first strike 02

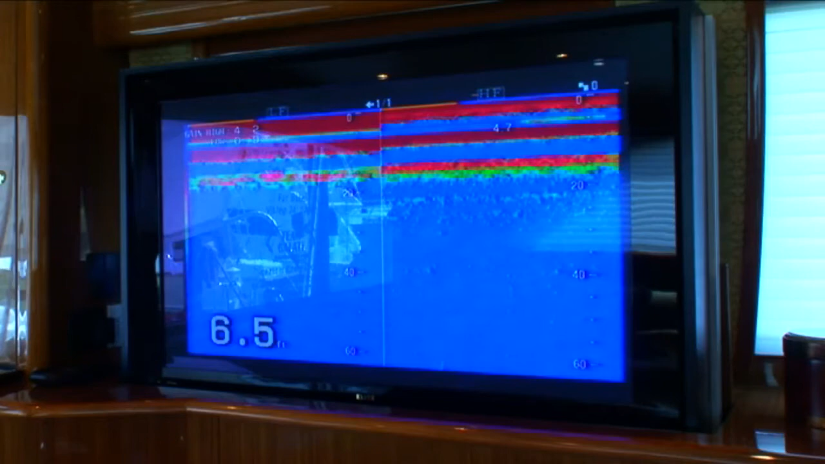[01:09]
depth sounder, and chart plotter as well as her three Latham rigger cams and DV decks.